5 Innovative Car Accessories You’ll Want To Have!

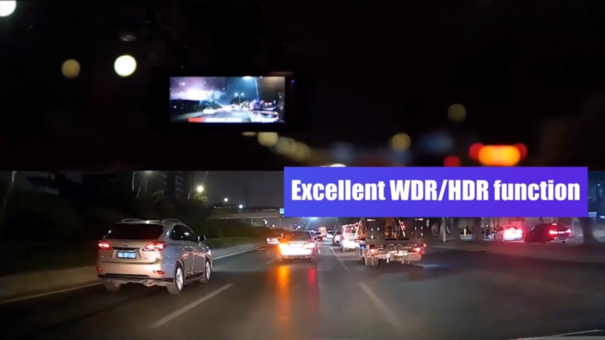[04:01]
This isn't just any dashcam, it's a 4K plus 1080p dual-recording powerhouse that comes with built-in Wi-Fi and GPS.